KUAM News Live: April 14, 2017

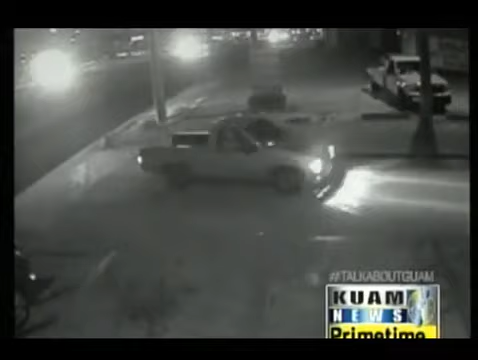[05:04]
Both sit inside the truck for a couple of minutes before running inside.